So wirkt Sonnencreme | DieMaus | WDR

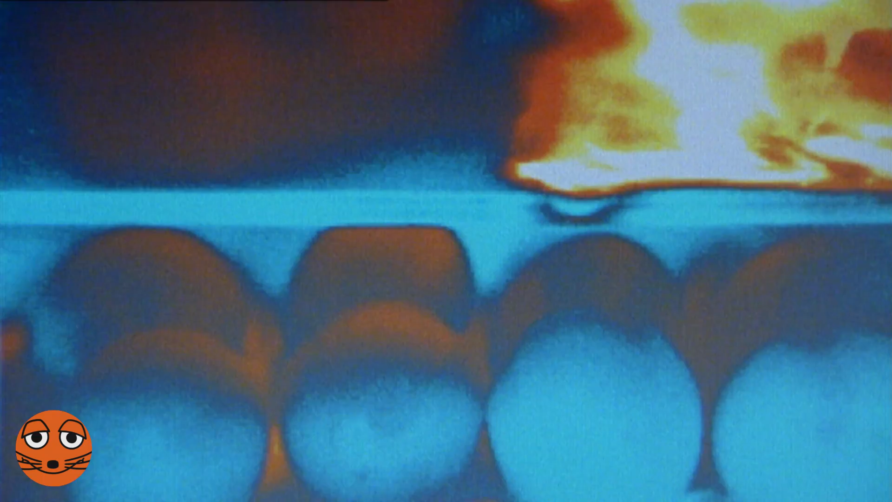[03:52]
Die werden orange. Rechts die Eier bleiben kühl. Stattdessen wird die Sonnenmilch rot. Das heißt also, die Sonnenmilch wandelt die Lichtstrahlen in Wärme um und schützt so die Hautzellen.
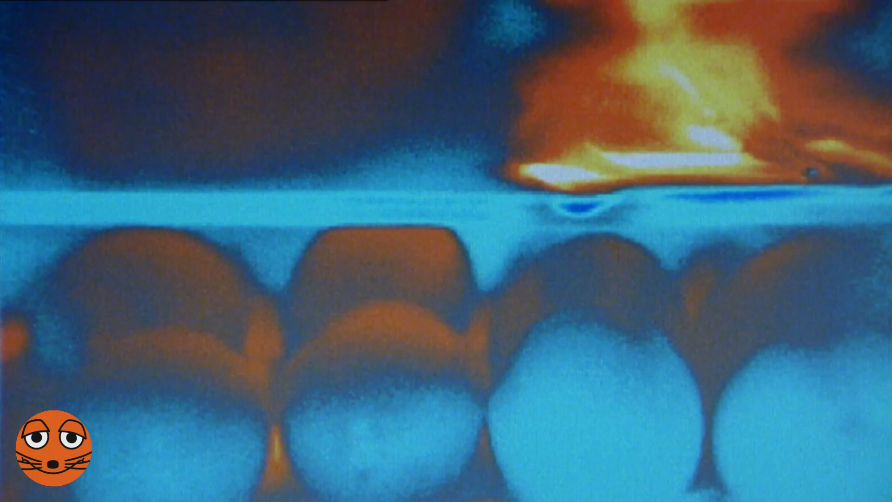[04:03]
Den Unterschied zwischen einer 4er-Sonnenmilch und einer 30er-Sonnenmilch kann man auch mit der Wärmebildkamera sehen.
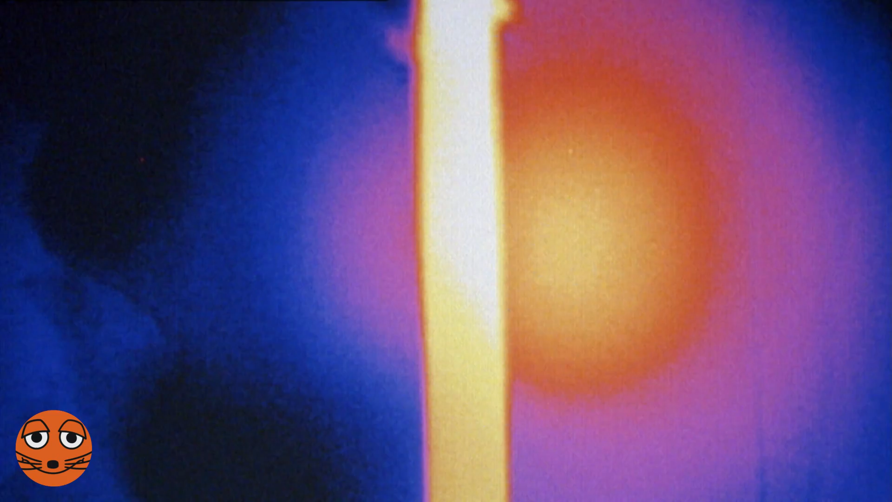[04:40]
Die rechte Hälfte ist die 30er-Sonnenmilch und die wandelt viel mehr von dem Sonnenlicht in Wärme um. Bei der 4er-Sonnenmilch gibt es ganz wenig von den chemischen Filtern.